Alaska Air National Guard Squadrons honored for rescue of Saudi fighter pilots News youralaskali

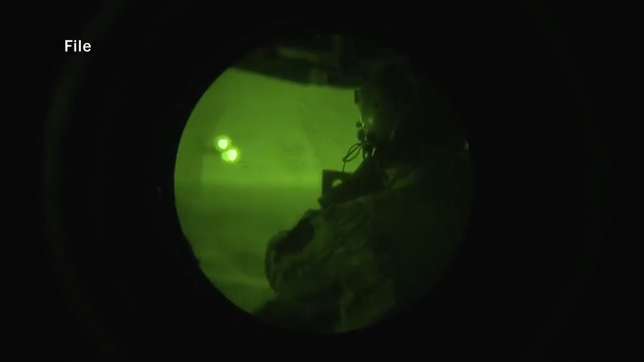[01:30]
When you're around the city of bright lights and that sort of stuff, it's a little bit annoying, but then when you get out where there's no other type of light,